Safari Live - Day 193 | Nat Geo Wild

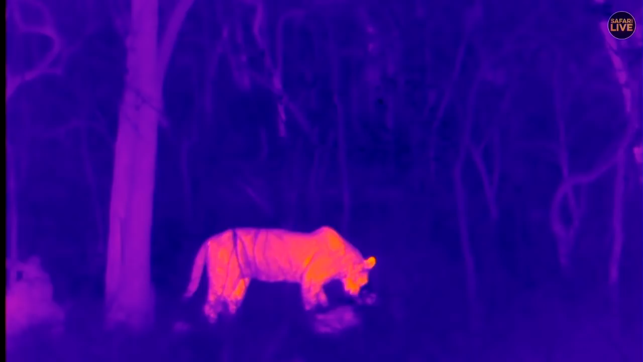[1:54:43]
It's quite uncomfortable to have a fullish belly while feeding. Bobby, you want to know why heat trees give off a heat signature? Well, the sun is setting behind us, and so that is the warmth of the sun on the bark. Ooh, that looks like a stomach. Did you see that? That was a big chunk of something.
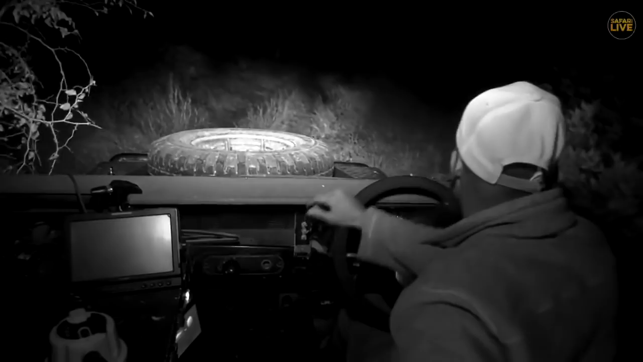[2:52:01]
It won't take long until I find him, because he's right somewhere here, somewhere in front.
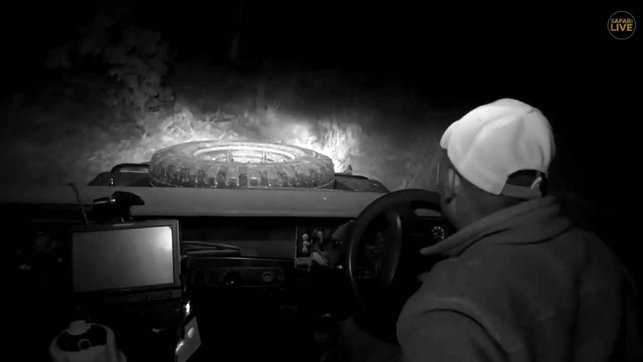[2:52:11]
So I'm now just entering the drainage. So Well, I can see that now Tingana is on the road. You can see his ride walking in front of me. Still very relaxed, and it has been quite a very long distance.
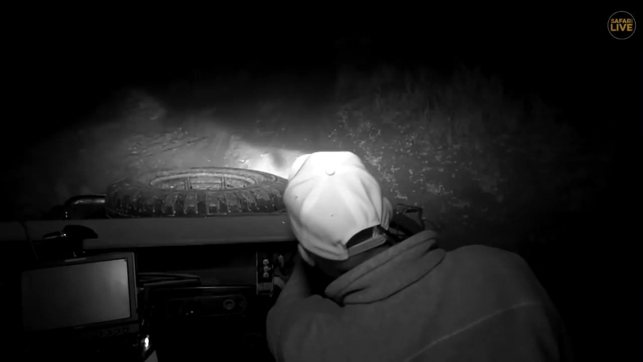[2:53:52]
It is very much quiet here where I am. No other activities are taking place. It's just Tingana walking around. Maybe other animals already left the area when the impalas and the monkeys were giving some alarm calls. Tingana is camouflaged somewhere here in the area.
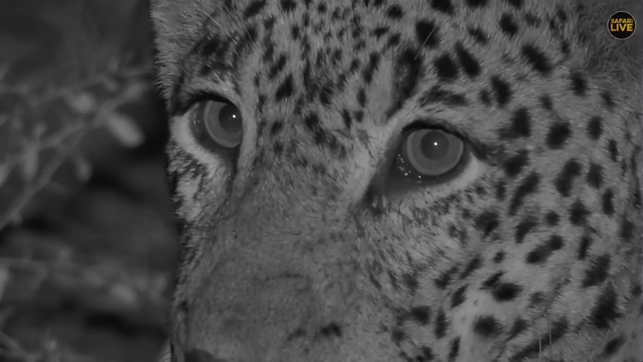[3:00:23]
All they are doing is just breaking branches. Look at those eyes. These animals can see very well. And those whiskers, they use those whiskers in order to judge the space in between the trees. You can see now it's moving away in order to give these elephants chance, because it seems like the elephants are coming his direction.
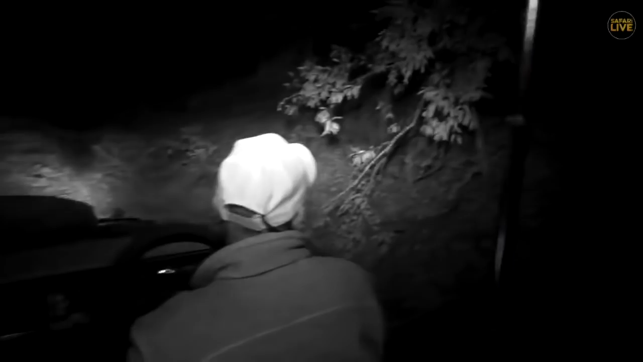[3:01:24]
So you can see now Tingana is Tingana is now going down.
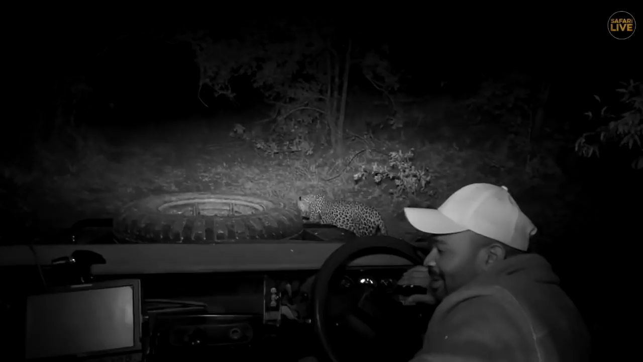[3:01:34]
It's right now on the drainage line.